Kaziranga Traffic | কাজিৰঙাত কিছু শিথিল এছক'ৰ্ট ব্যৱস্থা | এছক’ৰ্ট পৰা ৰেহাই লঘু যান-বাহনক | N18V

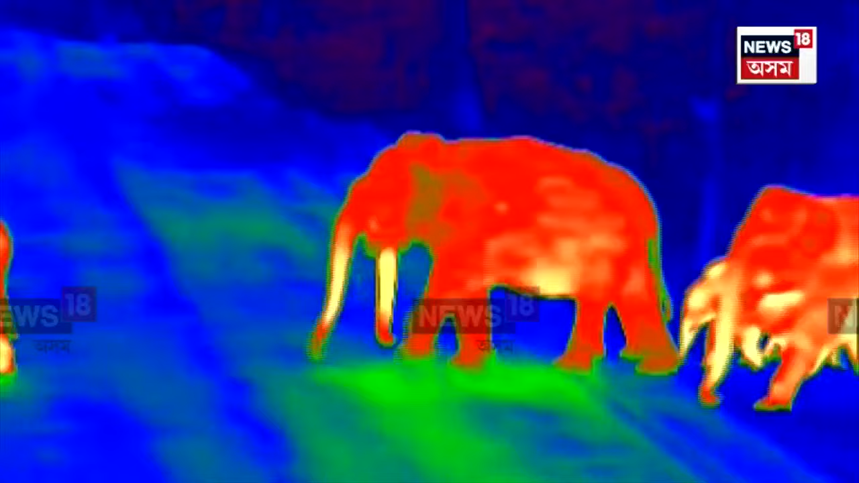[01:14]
সেন্সর ক্যামেরাটো বন্দী বন্যপ্রাণী ঘুরি অহার দৃশ্য বন্যজন্তুর নিরাপত্তার স্বার্থত প্রথম জুলাই প্রা কনভয় ব্যবস্থার মাঝে চলছে যাতায়াত